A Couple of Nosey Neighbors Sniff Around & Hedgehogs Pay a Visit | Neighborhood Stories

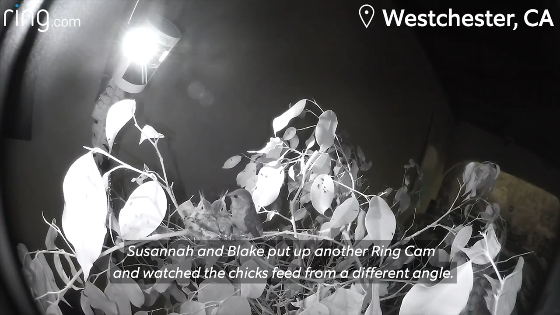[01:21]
Susanna and Blake put up another Ring cam and watched the chicks feed from a different angle.
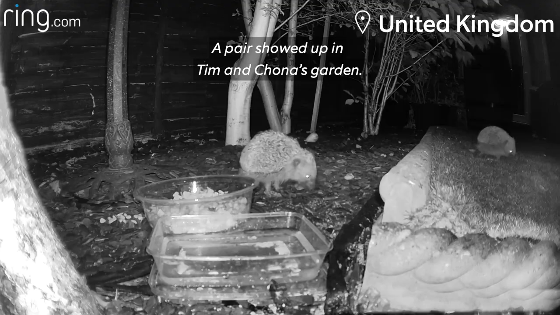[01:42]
A pair showed up in Tim and Chona's garden. They put a stick-up cam outside to get a closer look without disturbing them.